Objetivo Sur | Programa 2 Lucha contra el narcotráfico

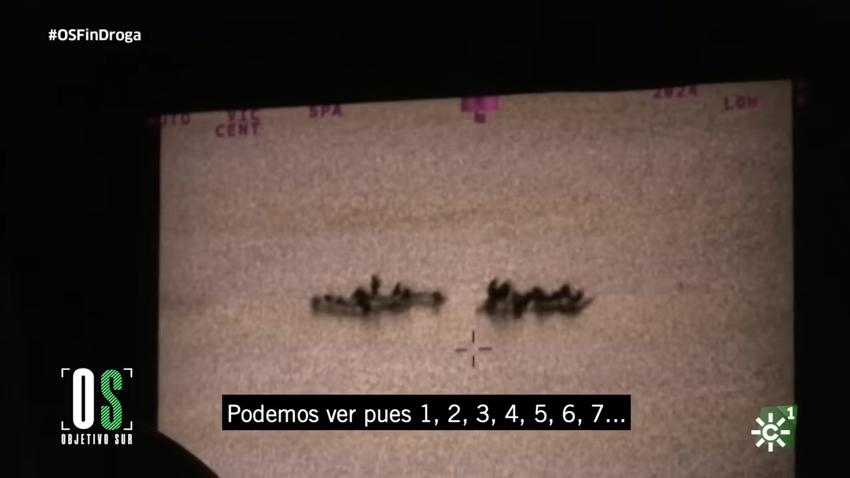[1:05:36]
Podemos ver, pues, 1, 2, 3, 4, 5, 6, 7.
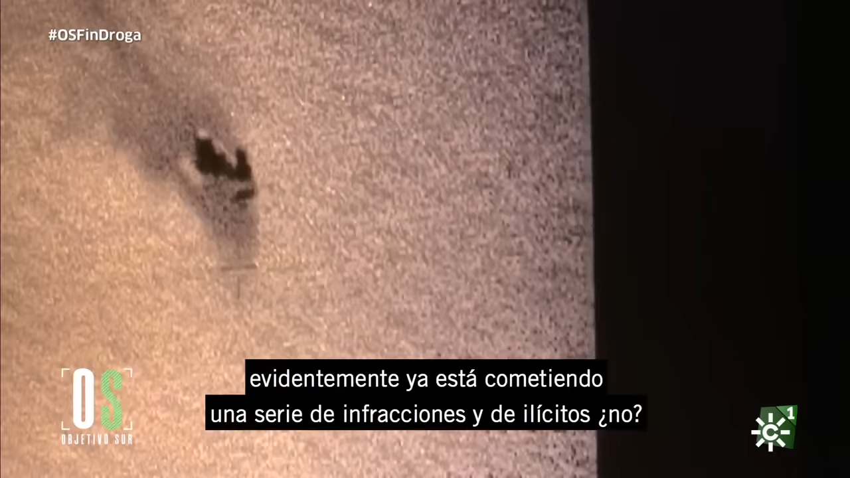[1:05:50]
evidentemente ya está cometiendo una serie de infracciones y de ilícitos, ¿no?, porque en esta embarcación evidentemente vemos que no lleva luz,
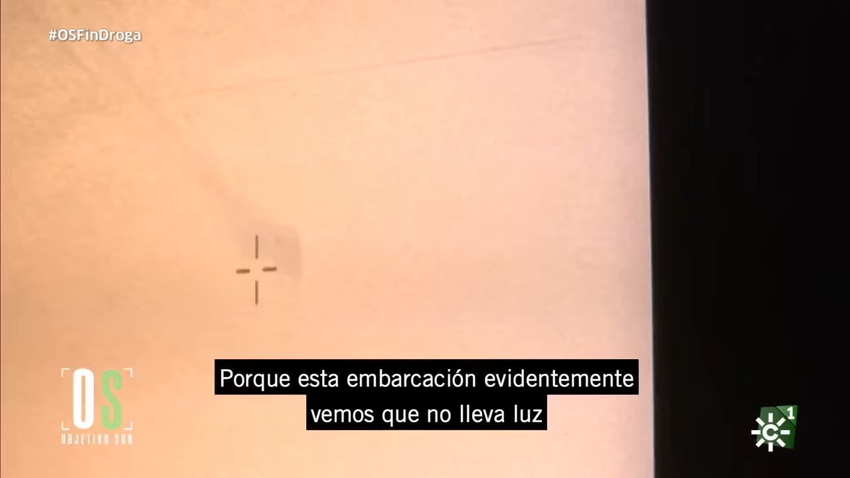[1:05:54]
todo lo que hay aquí esperando para entrar para cargar cajas.
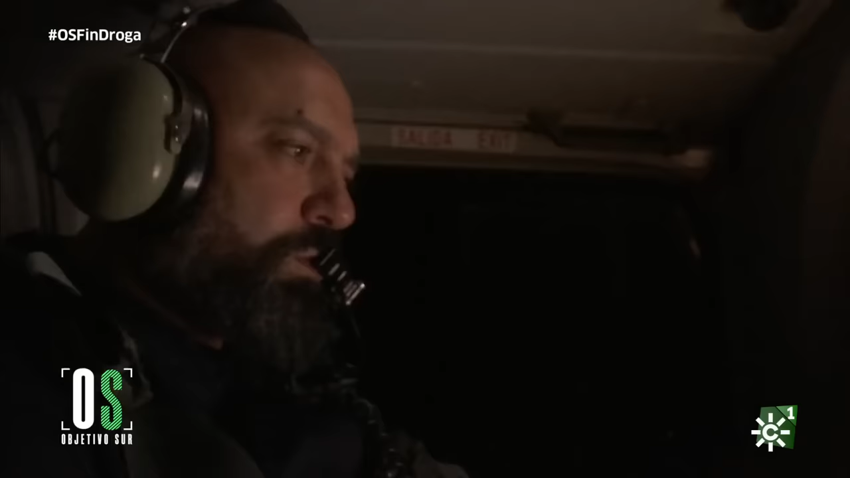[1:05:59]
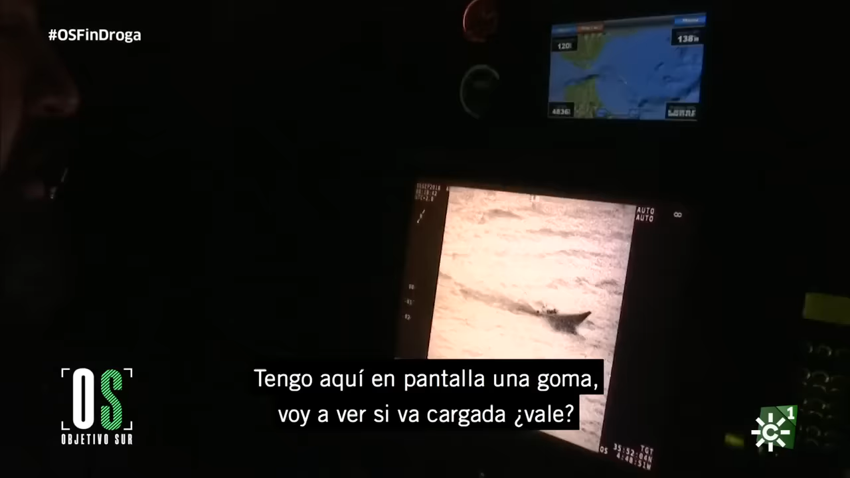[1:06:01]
Tengo aquí en pantalla una goma, voy a ver si va cargada, ¿vale?
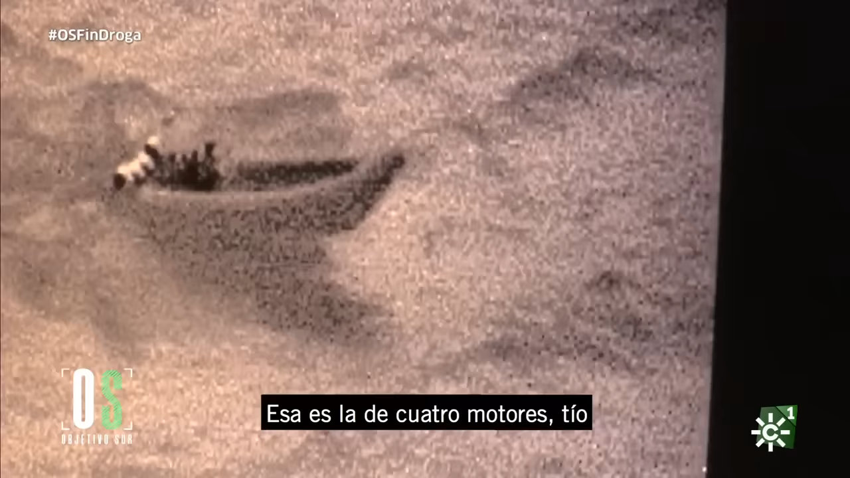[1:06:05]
Esa es la de cuatro motores, tío.